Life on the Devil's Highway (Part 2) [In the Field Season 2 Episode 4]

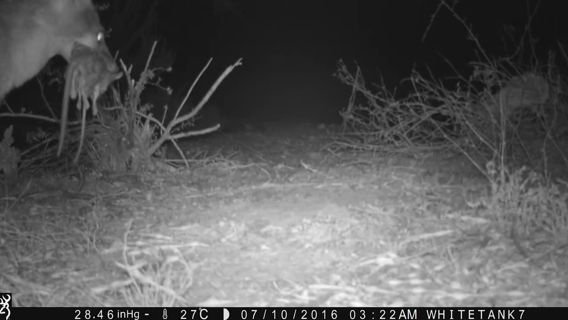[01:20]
It was a really cool shot with whatever they caught in their mouth.
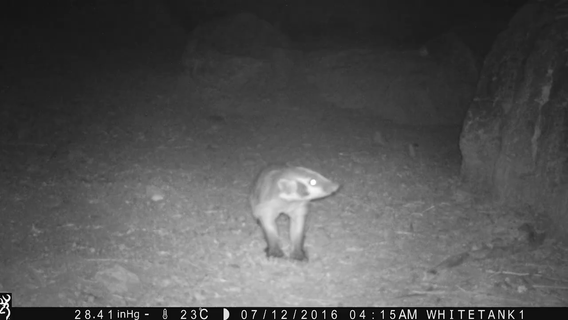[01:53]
I noticed a big burrow actually not too far away might have been the burrow of that badger hidden beneath one of these rocks. Well, maybe when the monsoon's finally hit, it'll come out more often. Yeah, maybe we'll get some good pictures of amphibians and some other wildlife out here that you don't normally see.